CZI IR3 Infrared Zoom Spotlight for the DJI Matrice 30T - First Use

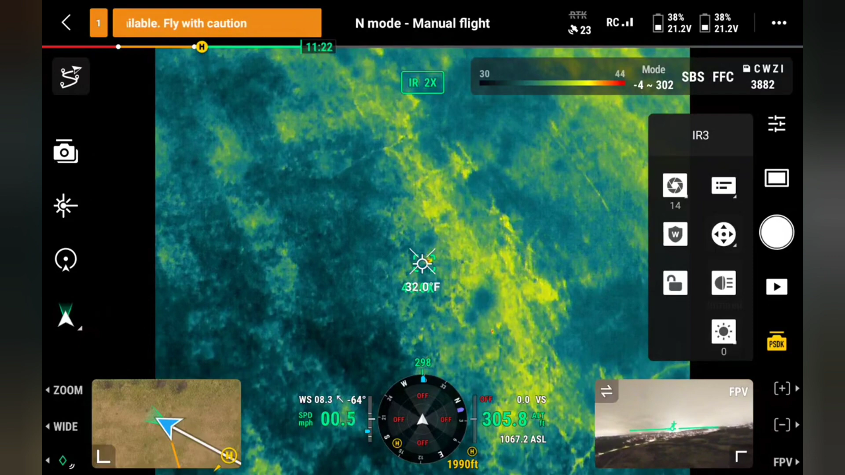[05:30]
On screen: spot 32.0°F
So, zoom. Pop the camera on. Or the spotlight on.
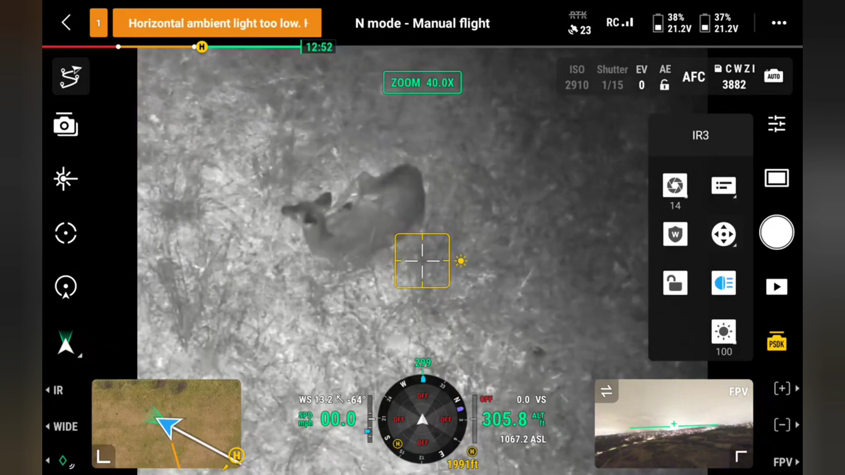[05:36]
You can see it's still a little bit off. Alright.
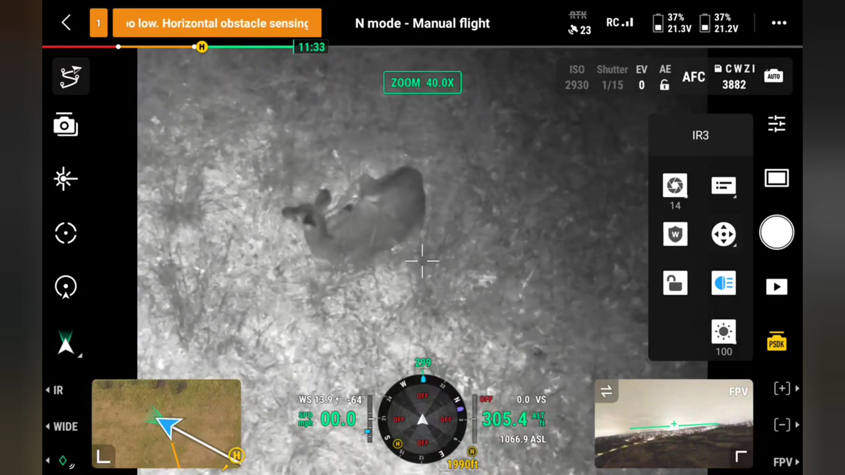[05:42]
So, let me try to adjust that. I'm going to do the yaw.
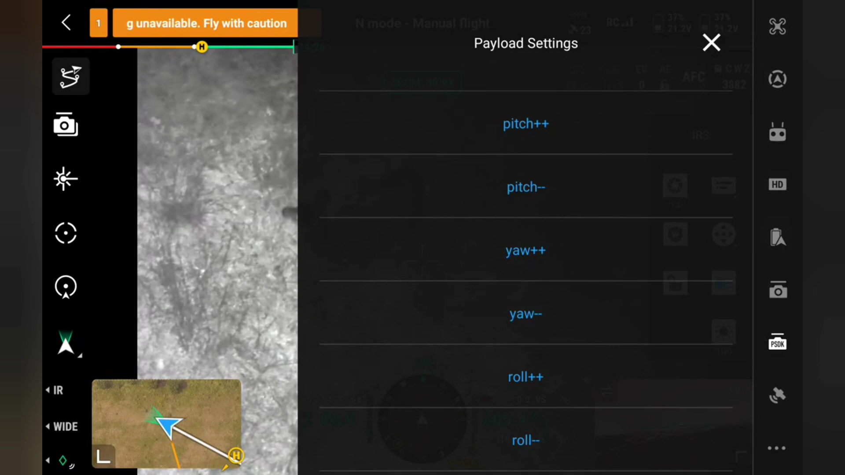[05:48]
And I'm going to move it to the right.
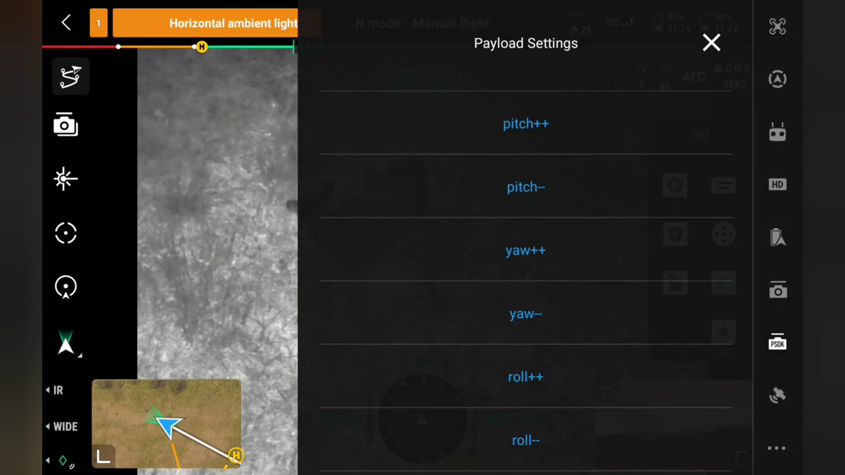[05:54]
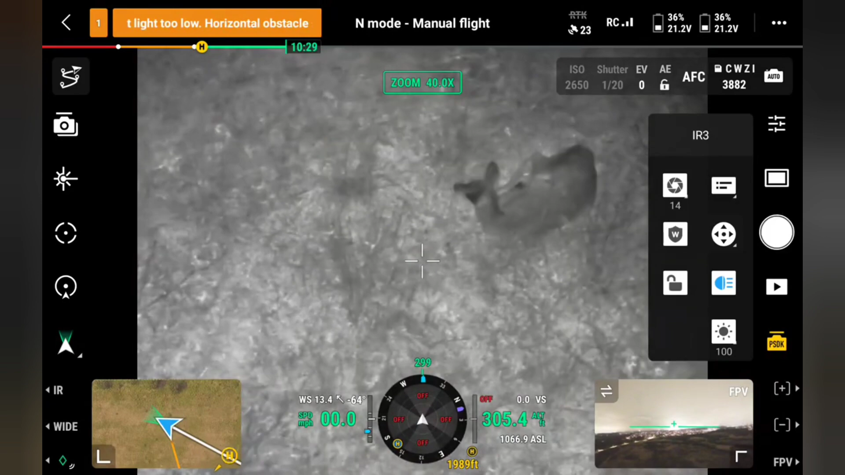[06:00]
Looks pretty good. So, again. 305 feet up.
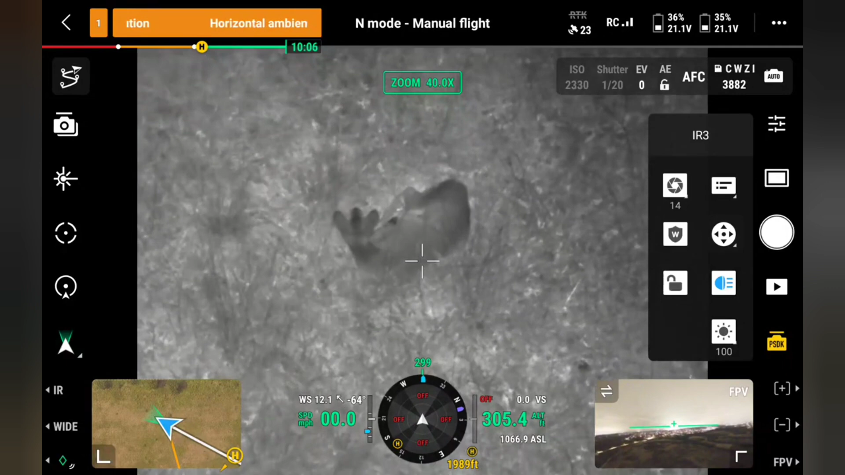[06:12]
That's pretty cool.
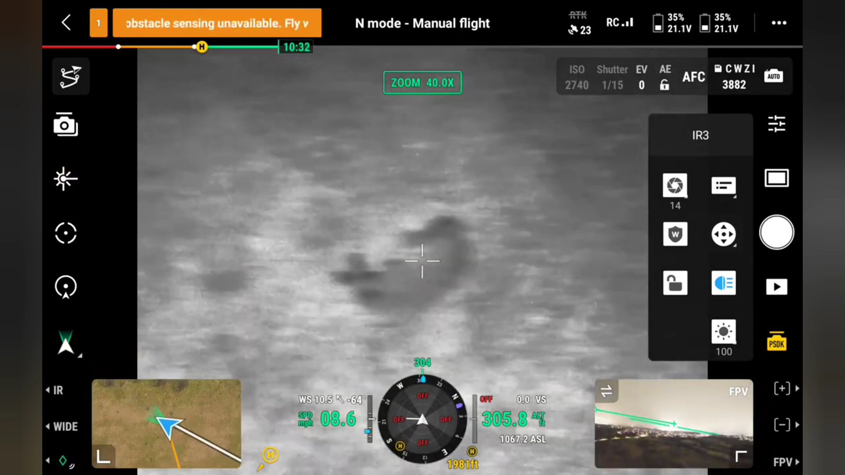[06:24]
If I back this out a little bit.
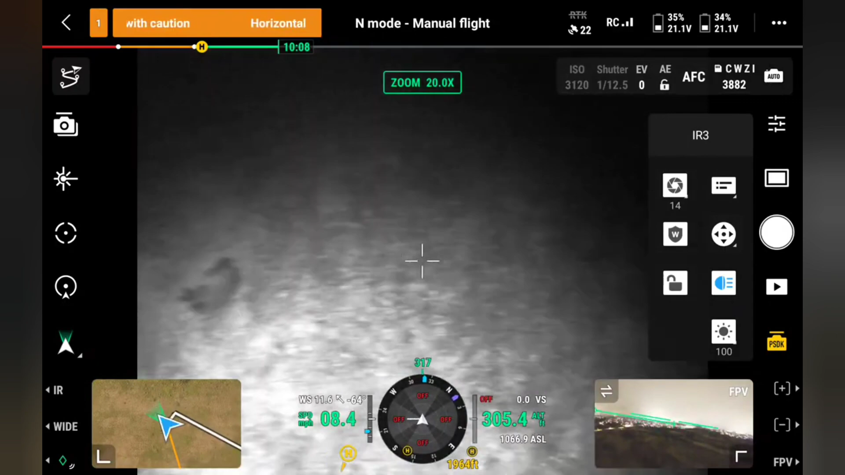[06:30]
So, what I'm going to do is I'm going to come back.
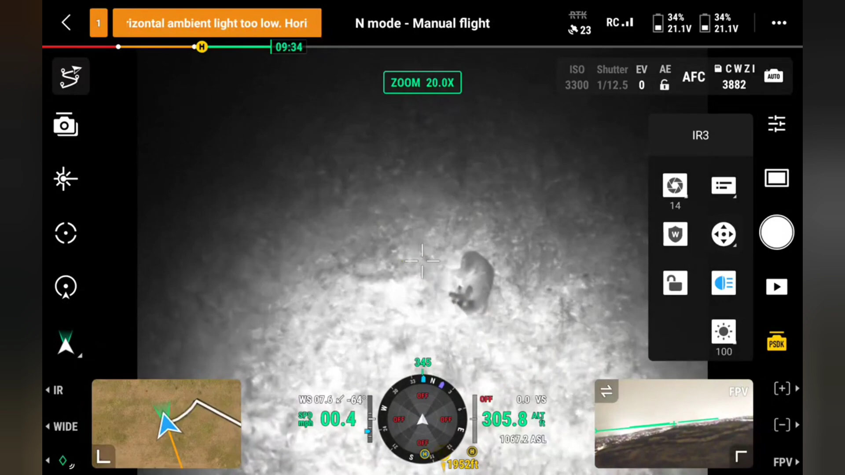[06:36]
I'm going to change the battery. You can see this still has to be adjusted down a little bit.
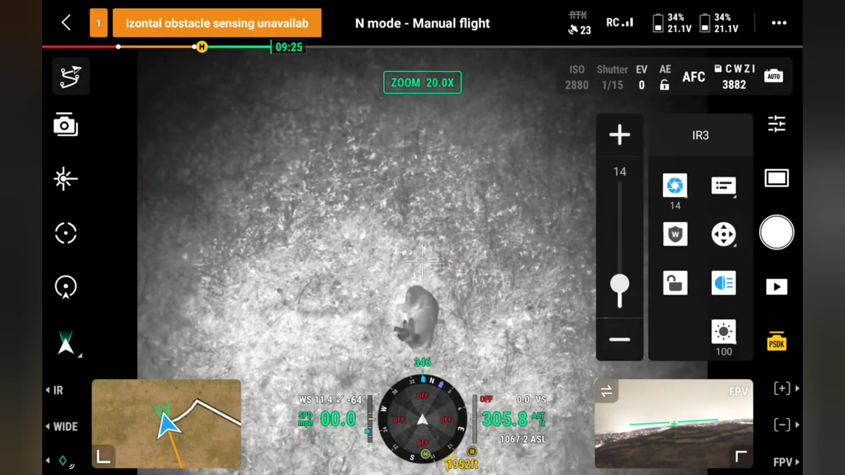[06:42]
Or maybe up. Up and to the right.
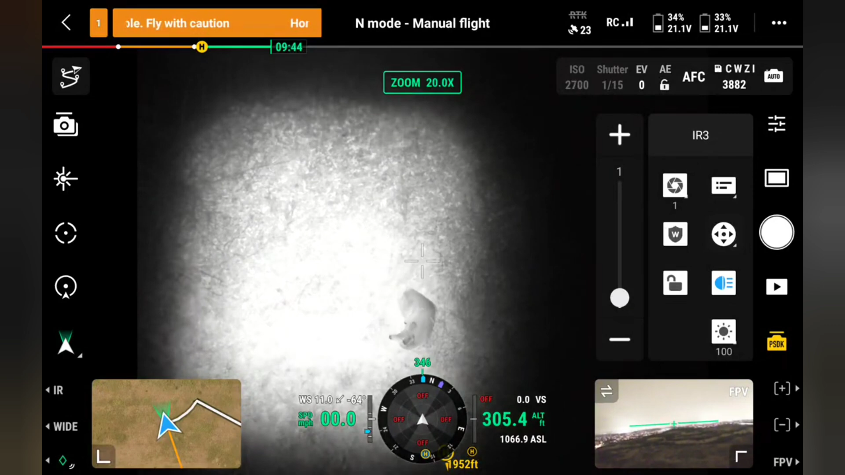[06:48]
Let's try to make one more adjustment here.
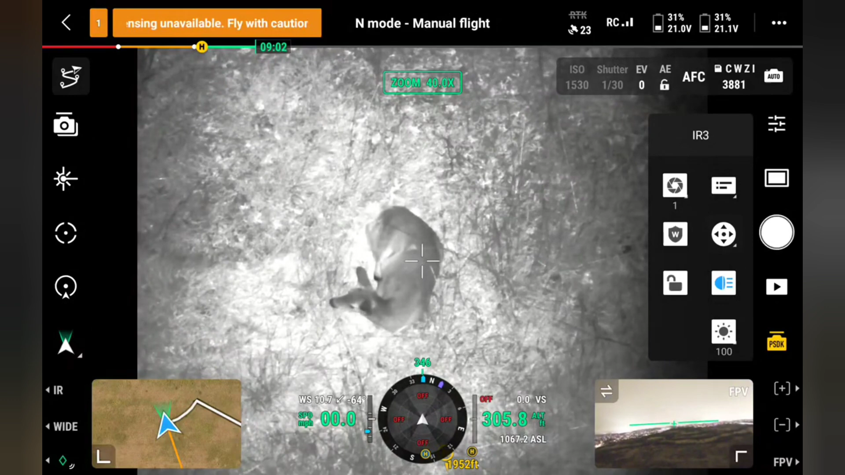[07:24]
Alright. So, I'm going to turn this back off.
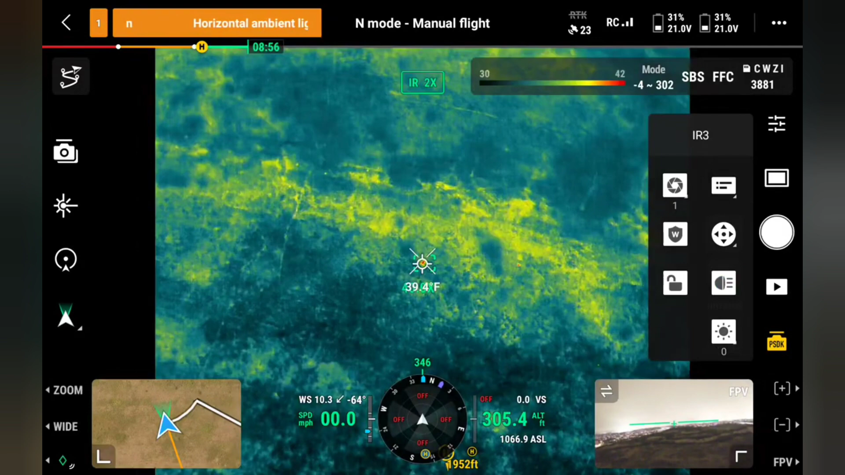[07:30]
On screen: spot 39.4°F
I am going to fly back to my house. I'm going to make the change to the spotlight. And then I'm going to come out and look at these same objects. If they're still around.